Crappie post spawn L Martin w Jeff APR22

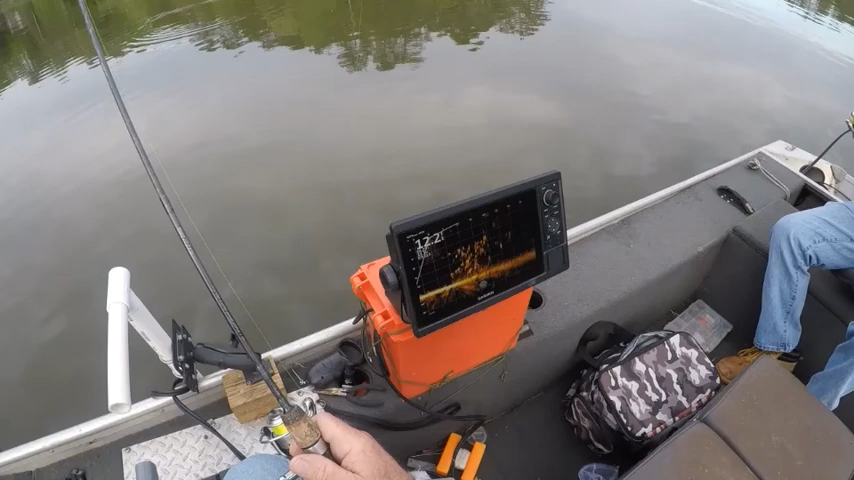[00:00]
All right, I see my jig right there in the top of them. Got him. Oh my, aw.